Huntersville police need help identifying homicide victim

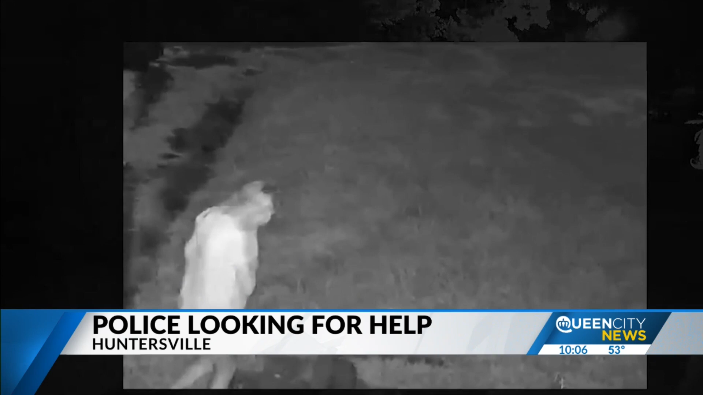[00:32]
Police say this is video of a woman walking in front of a home along Comanche Road in Huntersville. It's believed that she was picked up on August 4th in the area of Sugar Creek and I-85 at 2.15 in the morning by our two suspects.
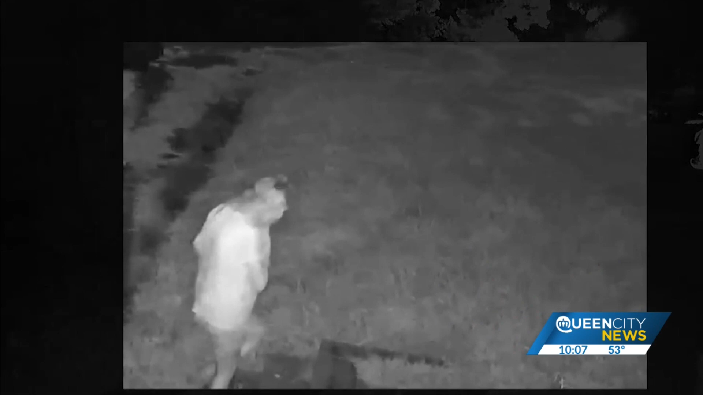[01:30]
They say the woman was wearing a t-shirt, shorts and black shoes with white soles. They believe she may have been missing since July of 2021. They are hoping someone recognizes the woman in this video. We don't have a lot of the answers right now. This is why we're coming to you guys.